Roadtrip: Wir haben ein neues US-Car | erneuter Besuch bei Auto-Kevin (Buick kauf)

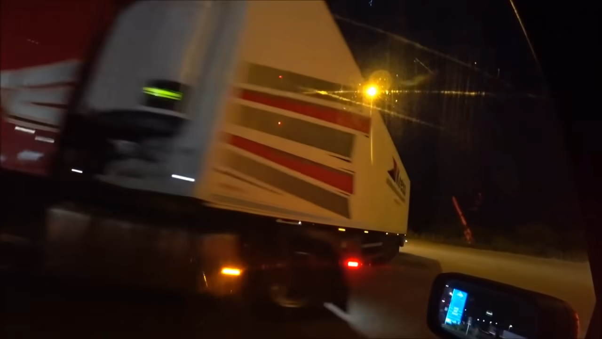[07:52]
Volvo mit Kühler. Kühler war sogar an. So, ich fahre mal wieder auf die Bahn drauf. Das ist gar nicht mal so einfach von hier, weil du siehst hier eigentlich nichts. Die Kreuzung ist der absolute Hammer hier.
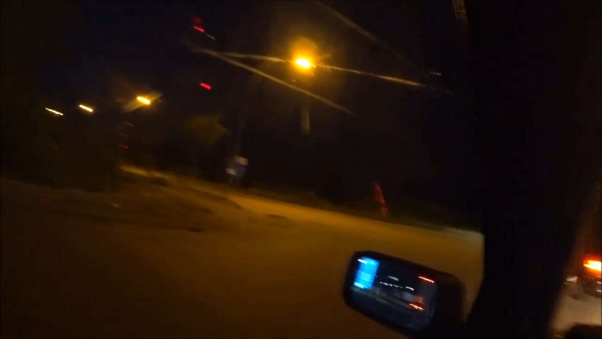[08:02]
Das ist übrigens Hamburg. Oder? Mal gucken. Ah doch, wir sehen was. Astrein. Musst du. Und weiter geht's Richtung Lübeck.
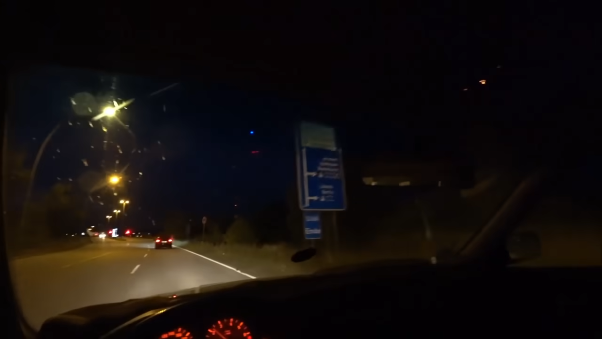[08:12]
Den Sechszylinder werde ich definitiv vermissen. Der ist ja so eine geile Maschine, ne? Ohne Scheiß. Guck mal, warte.
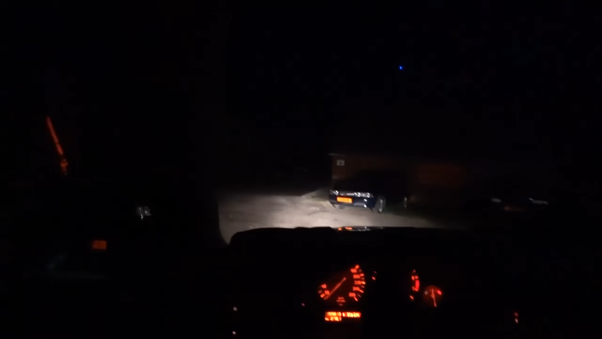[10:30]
Und T4, der auch noch da. Ja, unter Umständen nehmen wir den auch noch mit. Nee, wenn du willst. So. No Kevin Ho. Hm. Ah, wird schon schief gehen.
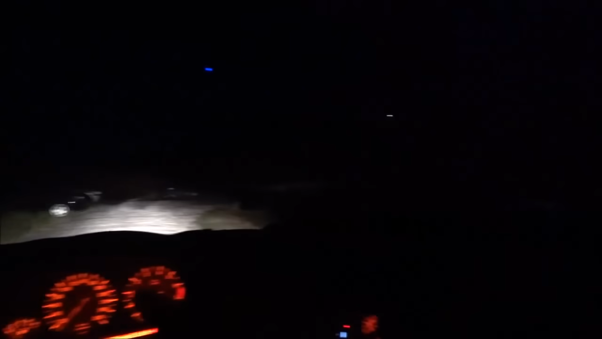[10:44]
Irgendwo wieder schon auftauchen. Hier, so eine Stretch-Limo ist auch noch da. Ah nee, da hinten ist Licht. Da wo Licht ist, wieder auch ein Kevin rumfliegen. Das ist wieder auch ein V12. Fahren wir da mal im Hand. Yo, da ist er.